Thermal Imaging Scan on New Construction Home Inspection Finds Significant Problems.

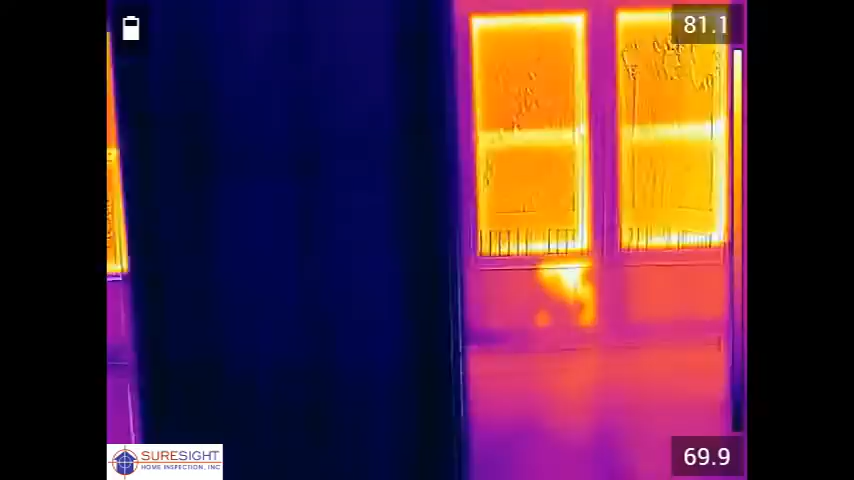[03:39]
at the wall there and they never fit the insulation properly around those. Again very common. So now heading into the kitchen you're going to see a purple spot about the size of a tennis ball on the center of the ceiling that's moisture and
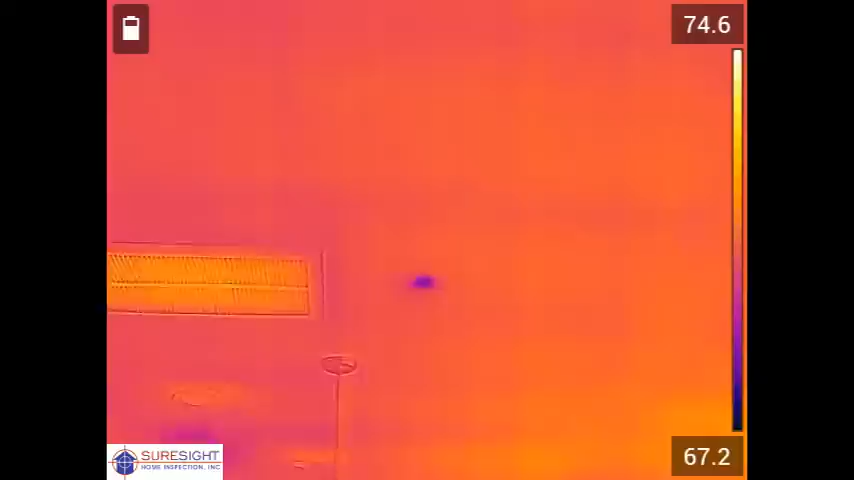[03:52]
likely caused by a small leak from a toilet or shower drain that runs through the joist cavity.
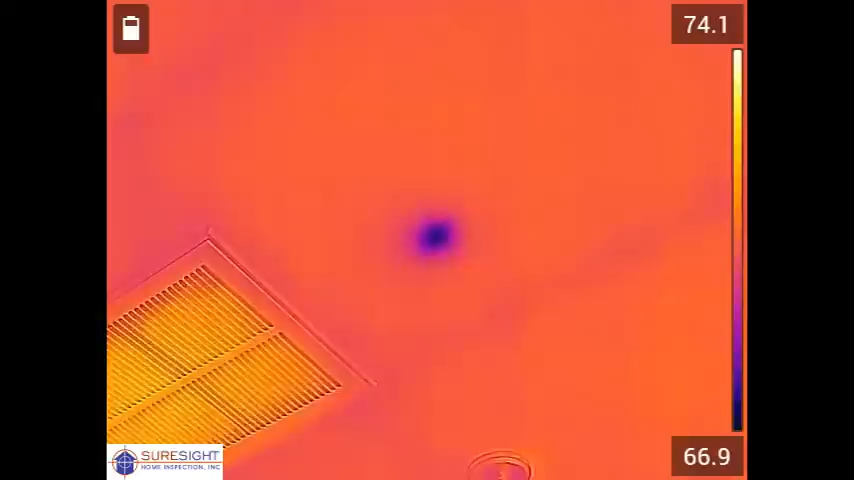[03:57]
There's no visible stain on the ceiling so again this is another instance where something would not have been found if they did not get the thermal imaging scan.
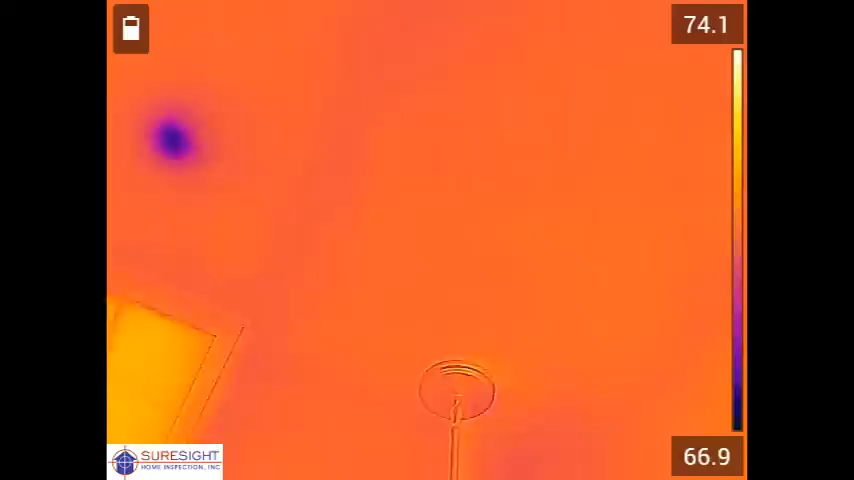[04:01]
Heading into the master bedroom here we're going to see on the back wall an area at the bottom of the wall where some more insulation is missing.
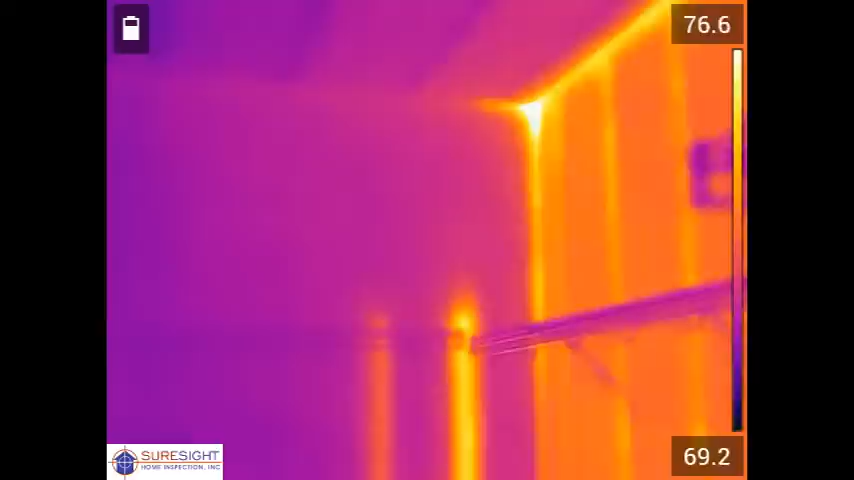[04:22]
The lines we're seeing here are water lines going to the water heater which is opposite this wall in the garage. No problem with this at all. Here on the floor we see a large orange square caused by missing insulation in the floor joist cavity. That would likely be found during a crawl space inspection but a thermal image like this in a report goes a long way in explaining the problem.